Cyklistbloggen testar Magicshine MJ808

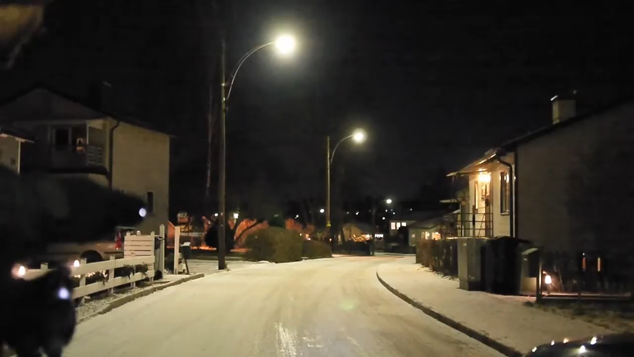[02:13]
Och ja, det syns knappt i verkligheten så på kameran vet vi till tusan om det syns någonting alls. Men innan vi vill testa den här Magic Shinen, det man ska mätas mot, det är ju faktiskt en bil. Så vi provar. Det är vilken effekt vi får på min bil. Hallvljuset. Och då är det dags för det riktiga elddopet då. Här är Magic Shinen. Ja, det kanske inte är något hallljus men hyfsat.